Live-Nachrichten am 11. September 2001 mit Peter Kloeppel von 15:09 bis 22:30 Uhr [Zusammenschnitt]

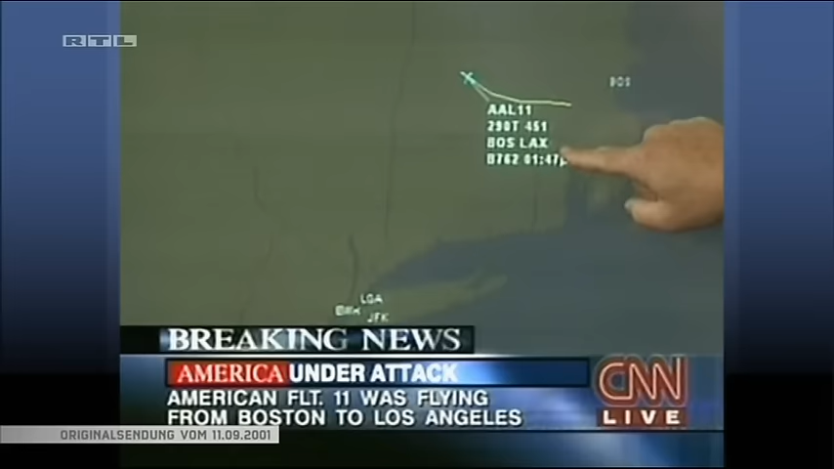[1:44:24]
Vielleicht können Sie das hier kurz beschreiben, was wir hier sehen auf dem Monitor. Wir sehen also ganz eindeutig ein Radarbild.
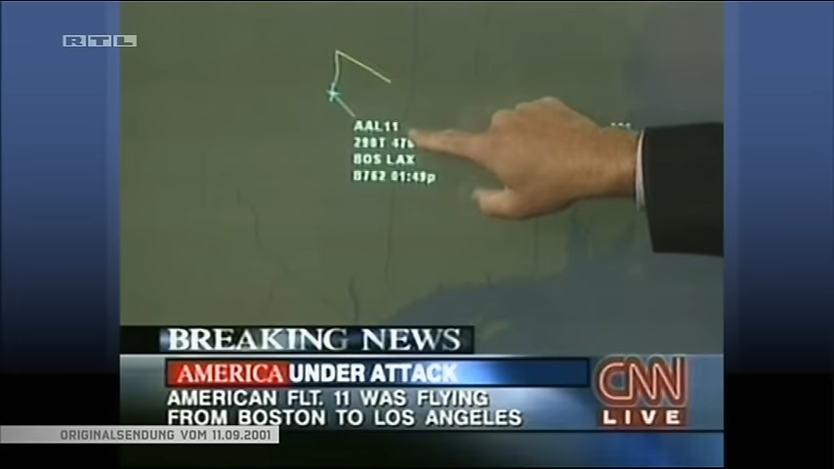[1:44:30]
Es scheint so, als ob jemand die Flugroute eines der Flugzeuge zeigt.
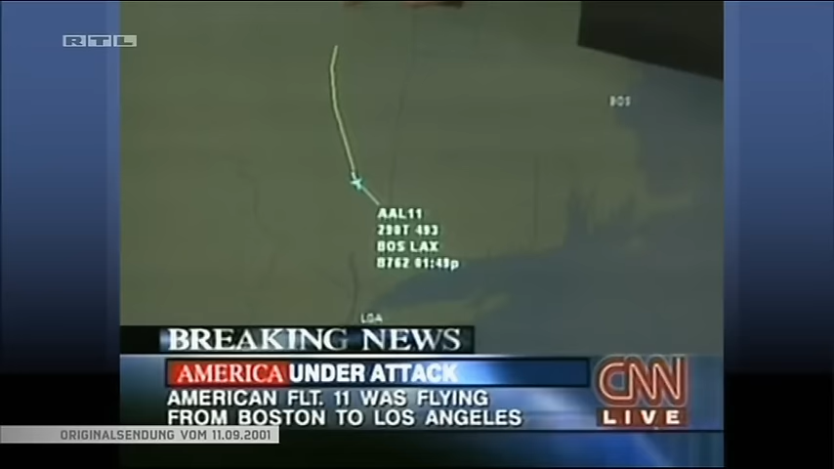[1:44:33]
Es scheint die Flugroute der Strecke auf New York zu sein.